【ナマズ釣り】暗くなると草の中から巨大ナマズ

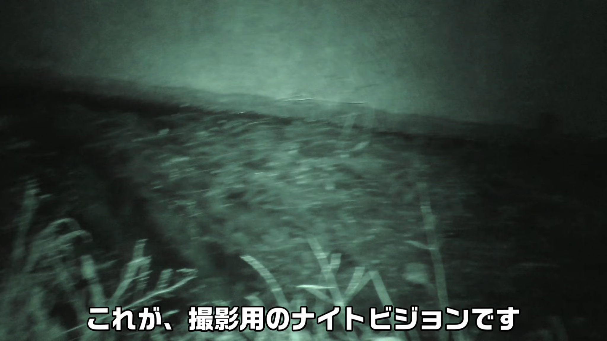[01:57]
先ほどの、あ、今日はね、この
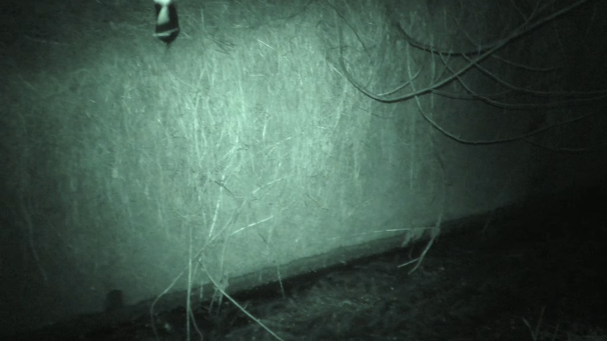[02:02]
ピピフロッシュ、こいつで狙っていきたいと思います。
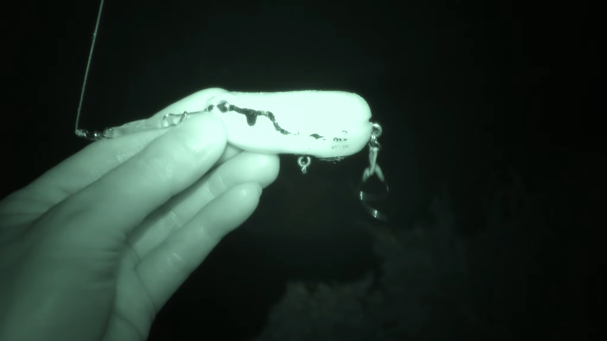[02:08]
さっきのどこ行ったかな、
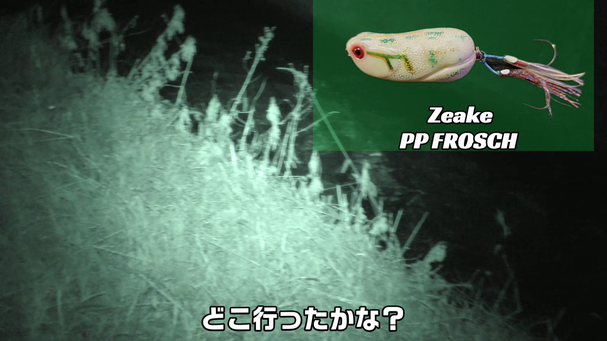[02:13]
カメラとね、全然見え方が変わってくるんだよ。
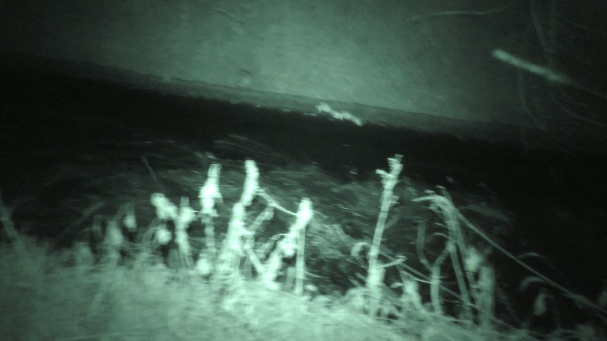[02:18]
場所がどこだったか
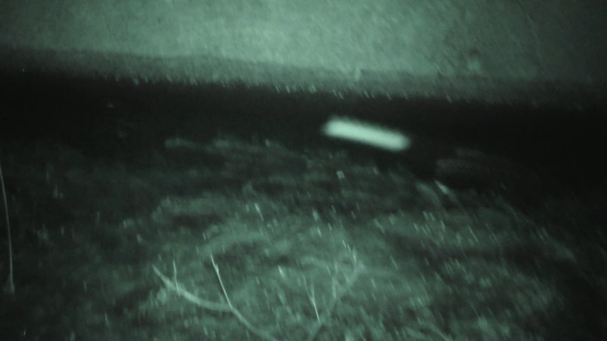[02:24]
までいなくなっちゃったぞ。これか、ここにいますね、こいつだこいつだ。
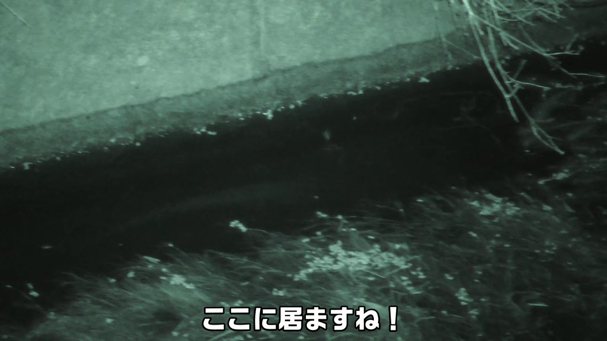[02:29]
やっぱさっきのカメラの方がしっかり見えますね。
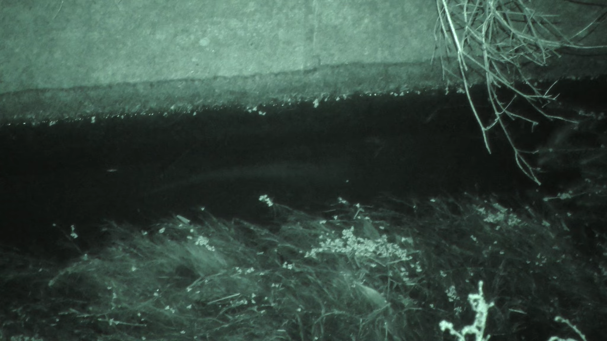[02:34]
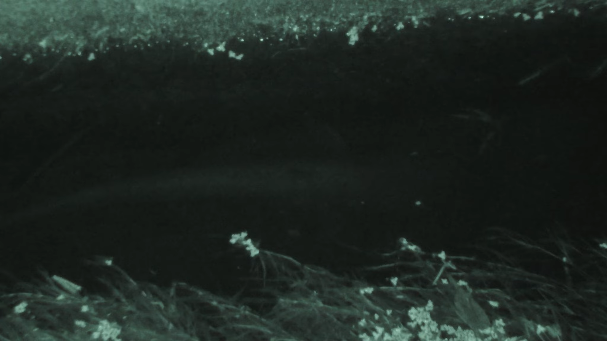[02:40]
ここにいますね、これ目だけ光ってるかな。よし、こいつを狙ってますよ。
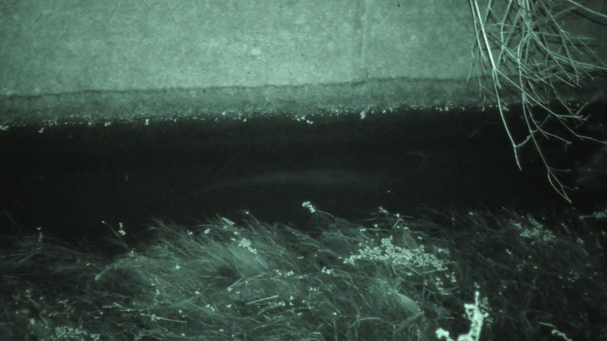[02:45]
まあ
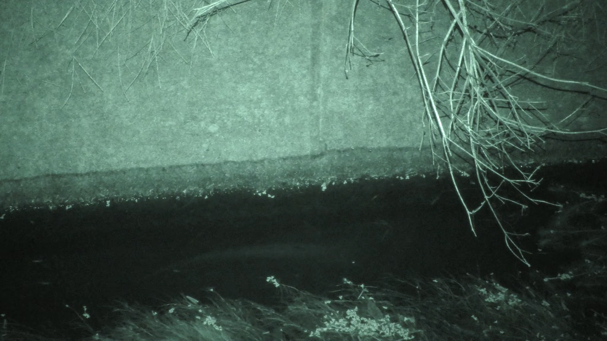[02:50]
もう距離感がね、全然わかんないんですよね、ナイトビジョン越しに見てると。
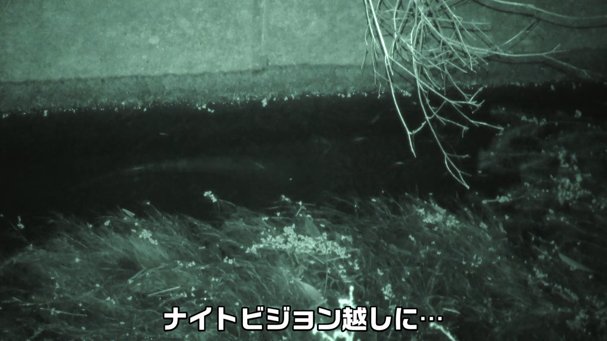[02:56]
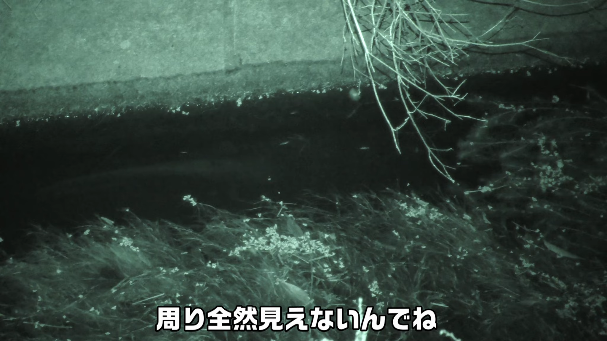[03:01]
周り全然見えないんでね、どこに落ちるかわかんないですけど、ちょっとやってみますね。まあ、
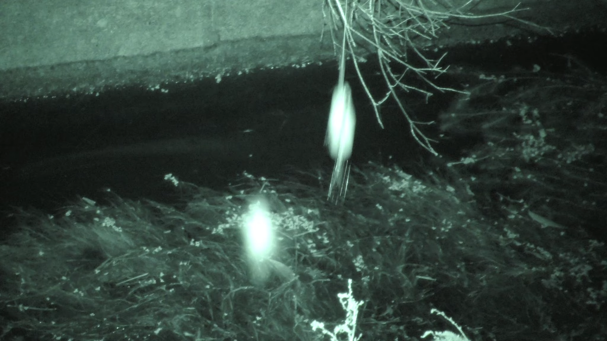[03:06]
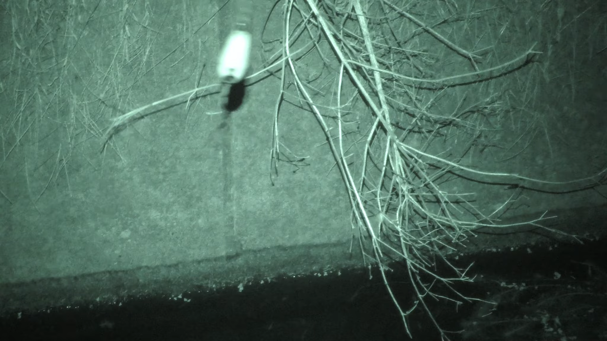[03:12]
どこだ、ここ
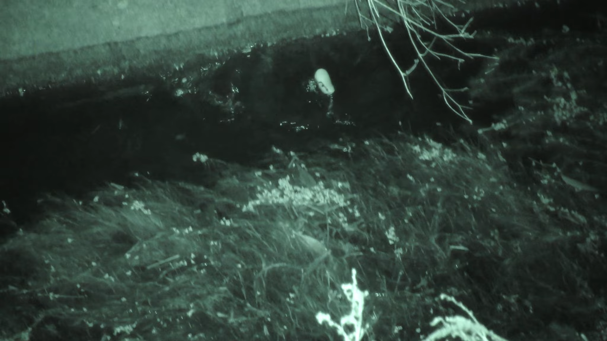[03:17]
か、おお、逃げたなんだよ、逃げんのかよ、
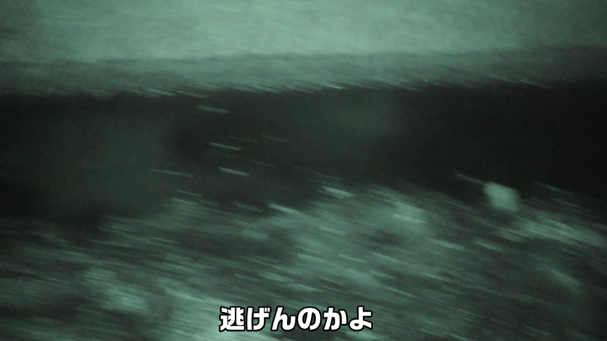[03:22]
くっそ、残念。
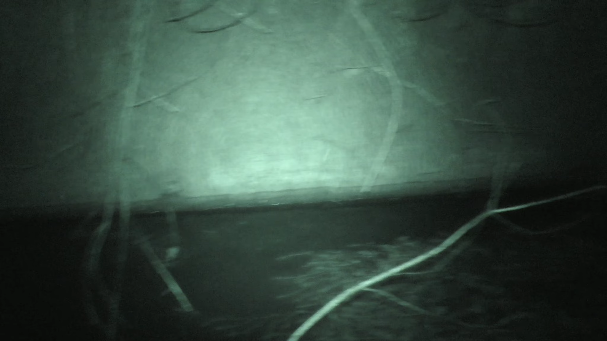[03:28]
お、ナマズ発見。あれ結構でかいじゃないですか。
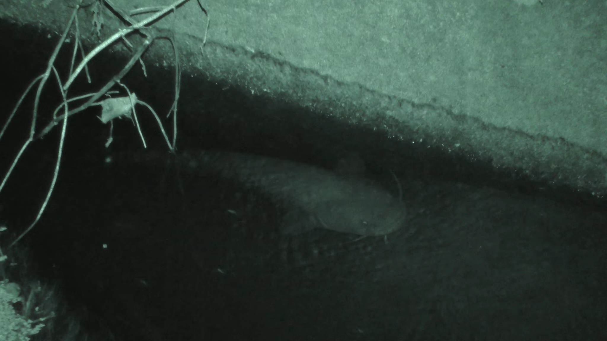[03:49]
こいつを狙ってますよ。
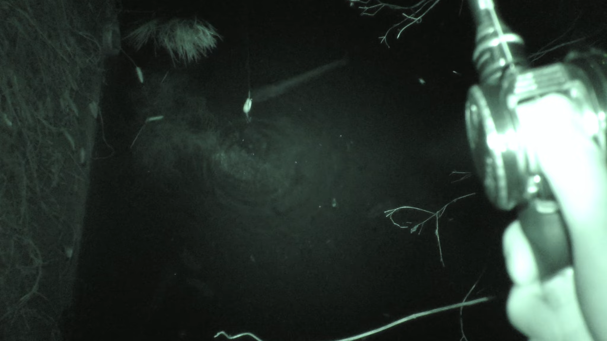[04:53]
何これ、何にも反応しないんですけど。
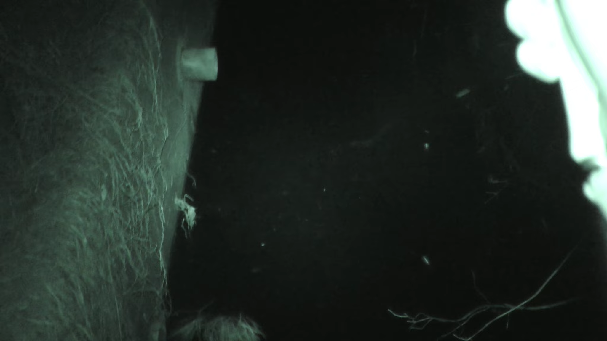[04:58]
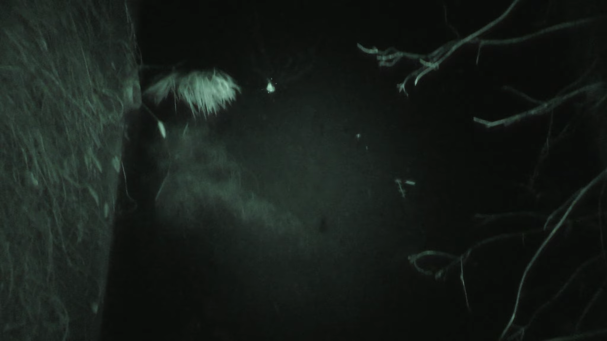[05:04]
トップ反応ないな。ここにもいる。これもそうじゃない。
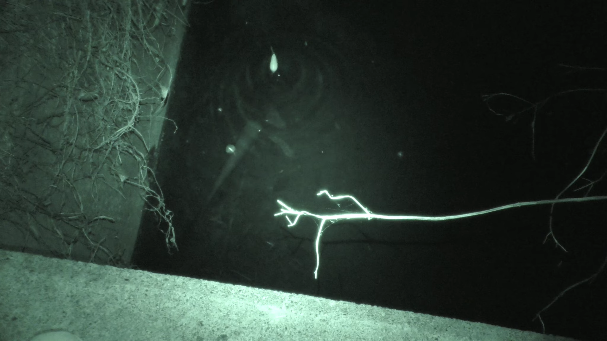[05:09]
これ逃げろ。
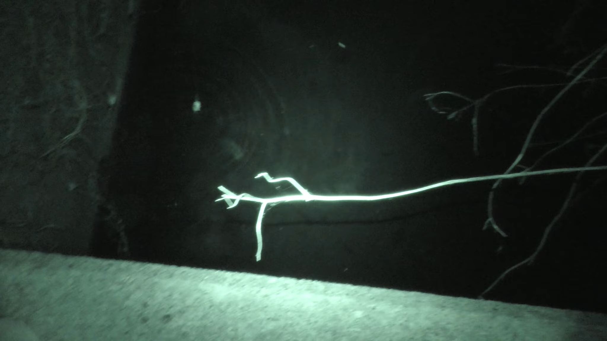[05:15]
これダメだ、トップ全部逃げちゃう。
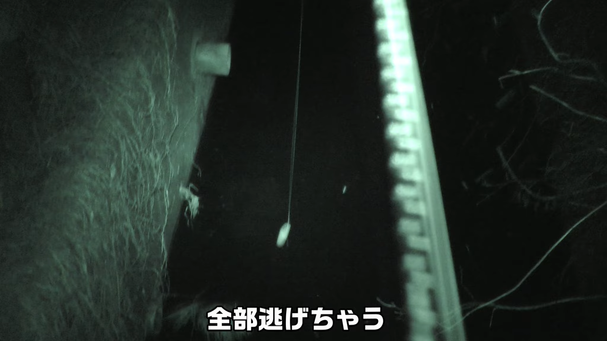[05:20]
これはワームですね。ワームに変えます。
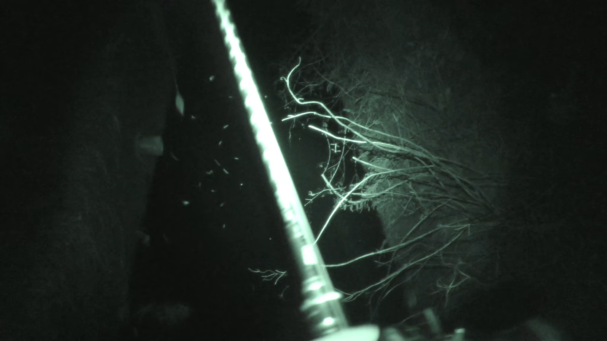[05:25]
はい、トップだとね、全くね反応しないんだよね、このブローズギロ。
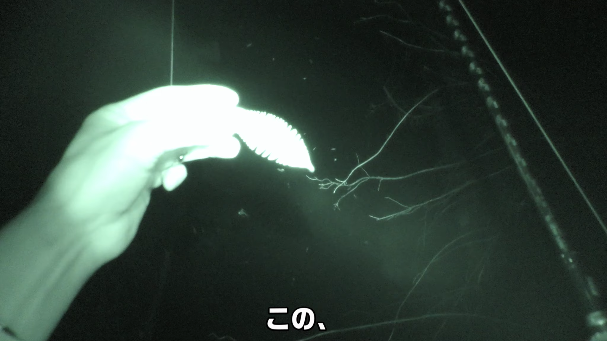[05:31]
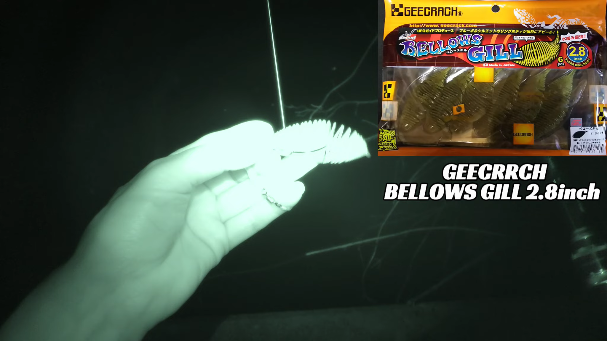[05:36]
こいつでやっていただかな。もう今のやつはね、多分この辺にいないと思うんだよね、2だって。
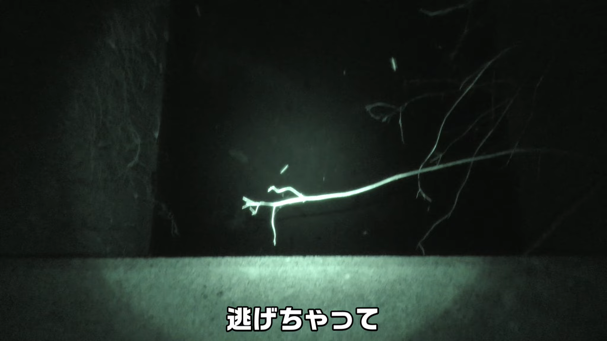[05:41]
もう今日全然トップで反応しないっすね。